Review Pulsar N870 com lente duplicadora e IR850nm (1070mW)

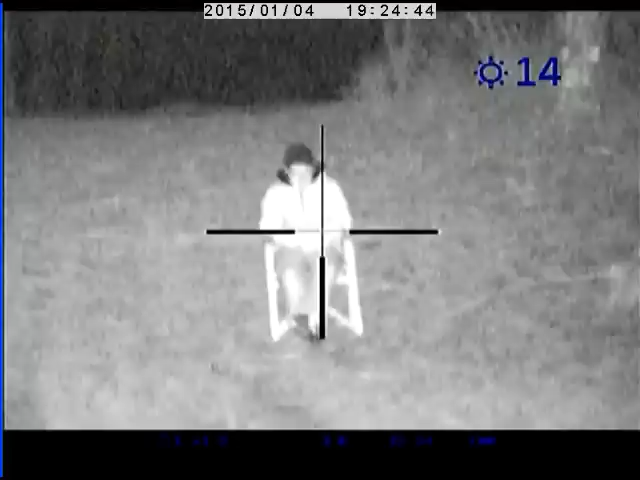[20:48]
vou aumentar portanto, aumento a luminosidade é evidente que o corão aqui a esta distância desaparece praticamente todo, não é?
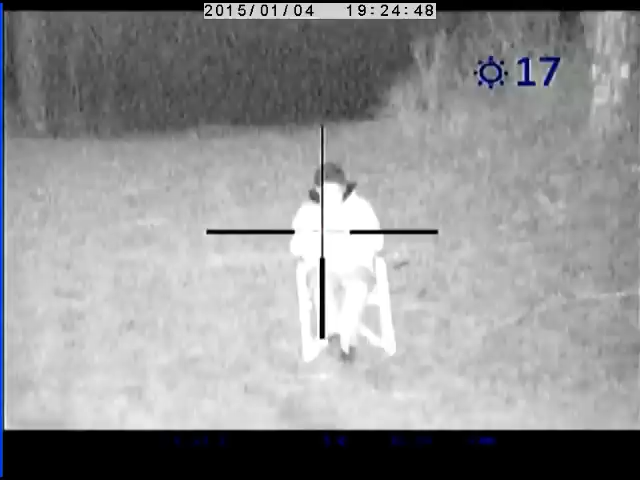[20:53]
portanto, vou aumentar isto é o máximo isto é a coma de dia mais que de dia que de sol não é?
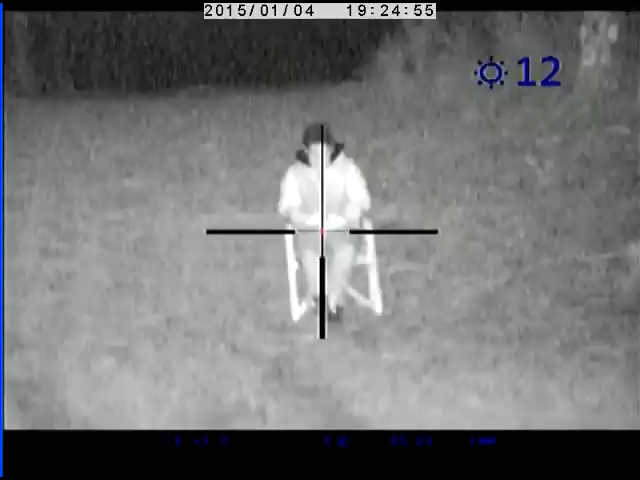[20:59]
eu vou retirar aqui um bocado digamos assim 14 e vou pôr aqui um bocadinho mais de contraste como vêem isto vê-se perfeitamente não é?
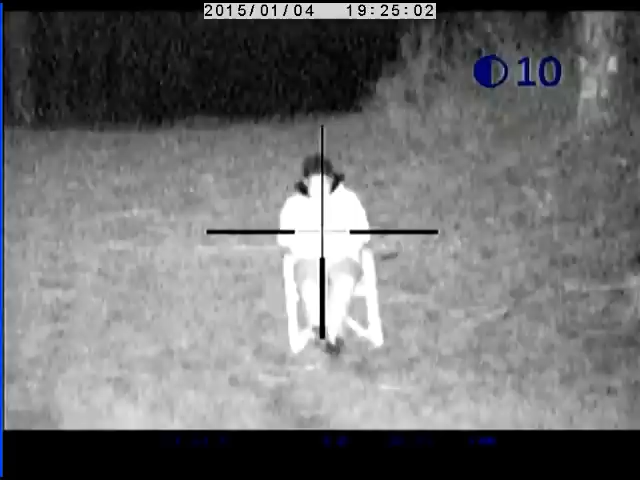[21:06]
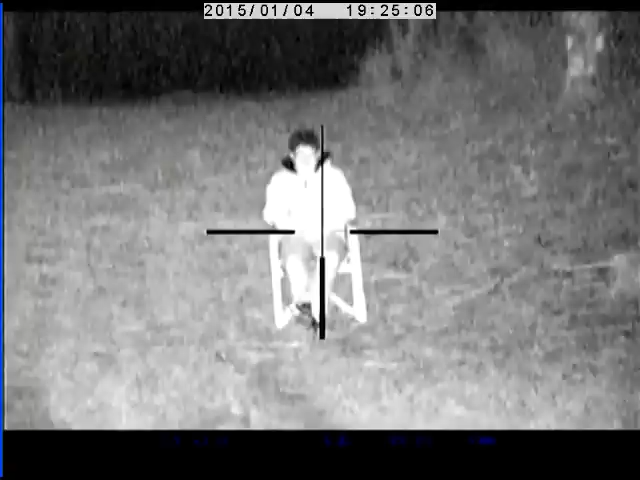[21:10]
isto é demais até, luz demais eu vou cortar novamente portanto
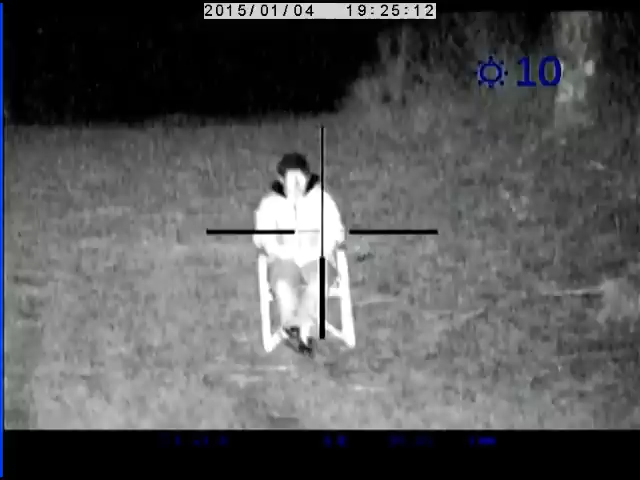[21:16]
estão a ver a 75 metros não é? o que se vê com este iluminador e com esta mira é muito resalável
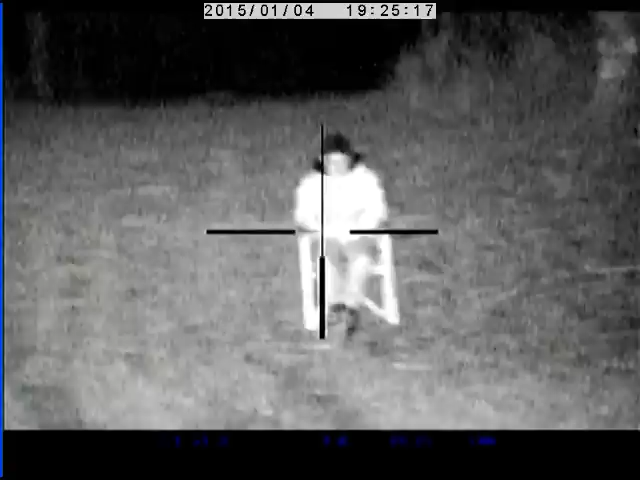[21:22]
é preciso ver que isto a nível de miras
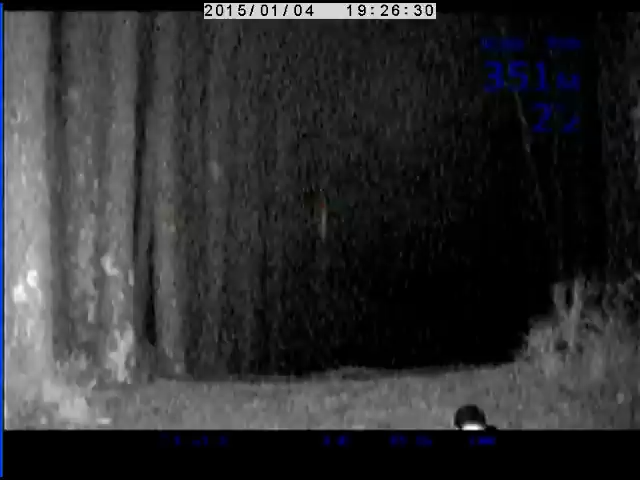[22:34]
isto é o que se vê naquele pinheiro lá em baixo está a 351 metros e consegue-se ver e distinguir
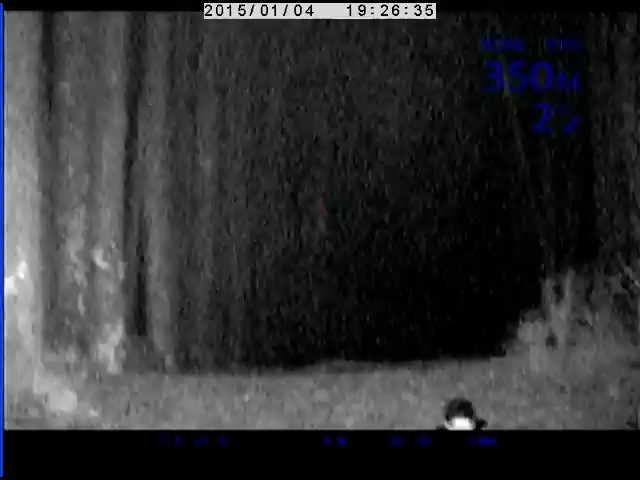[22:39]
para atirar eu vou pôr aqui um bocadinho mais de luz não é para poder para poder controlar
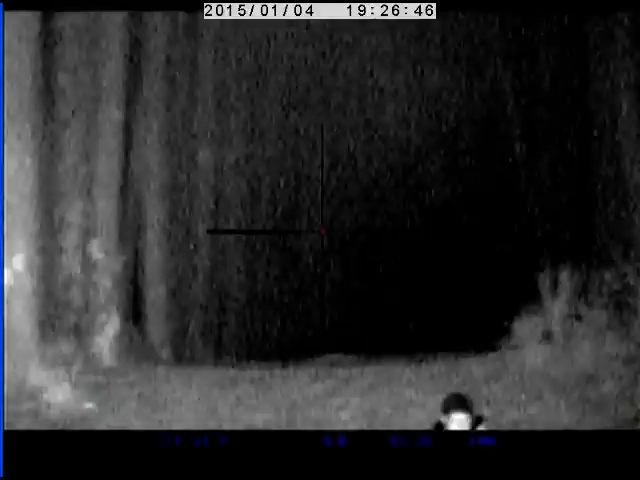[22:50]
melhor isto que é uma distância absurda não é ninguém vai andar a fazer tiros de noite a estas distâncias não é mas pronto há essa possibilidade portanto deixa-me cá ver
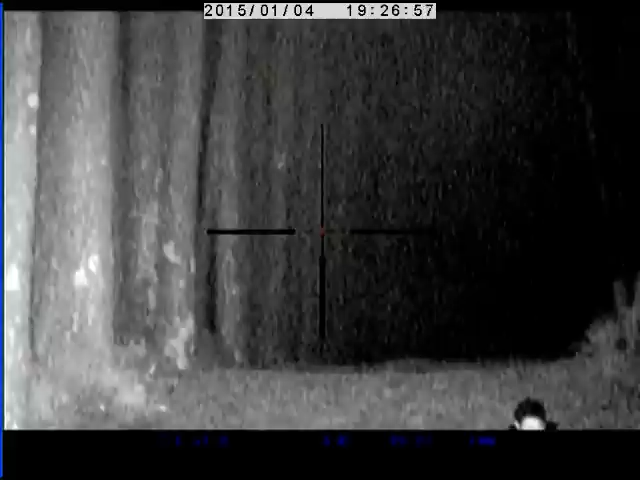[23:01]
se eu encontro aqui o botão
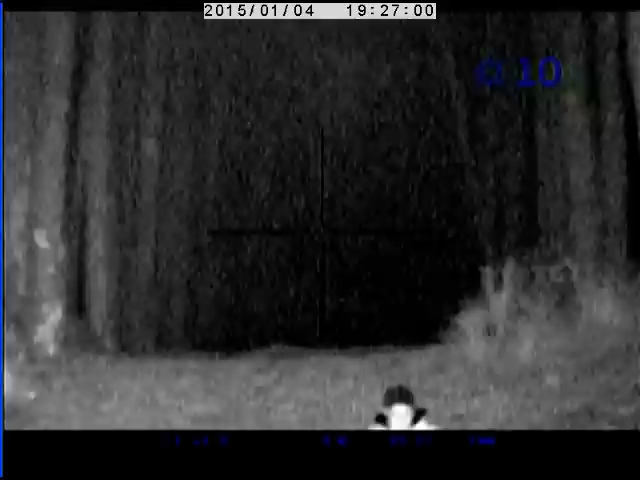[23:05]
está aqui o botão eu vou pôr mais luz portanto fica com mais grão como é óbvio mas portanto é para terem uma ideia porque às vezes pode
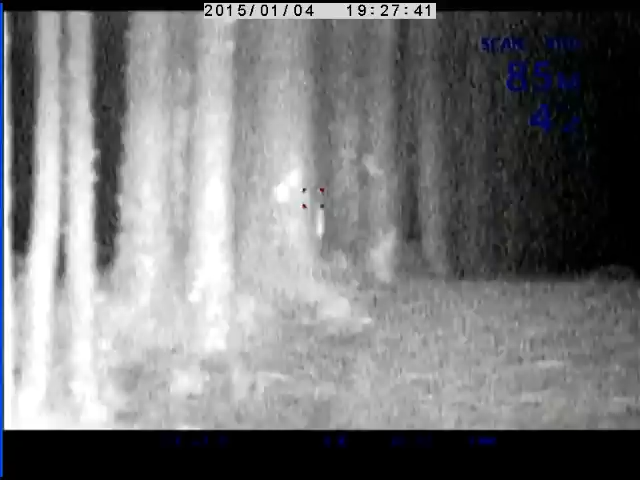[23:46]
procurar focar cá está começa a ser já muita claridade não é mas pronto é para terem uma ideia 90 metros